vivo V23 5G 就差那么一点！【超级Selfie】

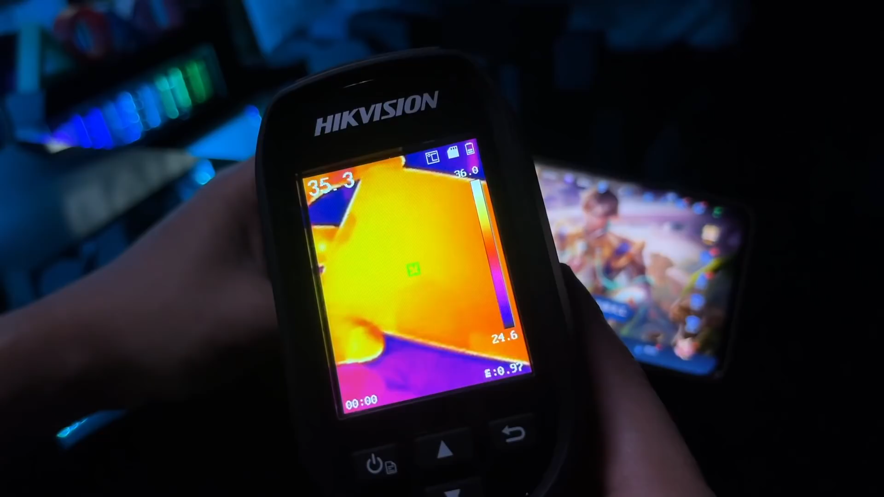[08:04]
重点是在温度方面把控的非常好平
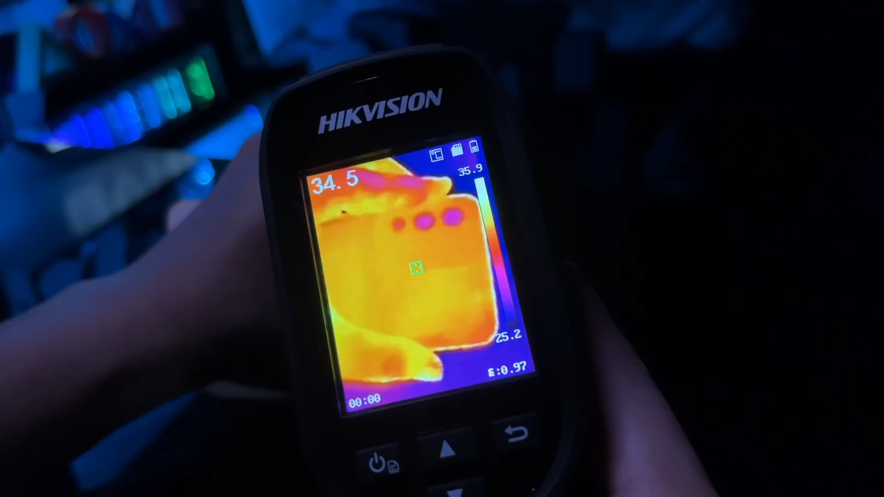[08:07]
均温度也只才36度左右and 在续航能力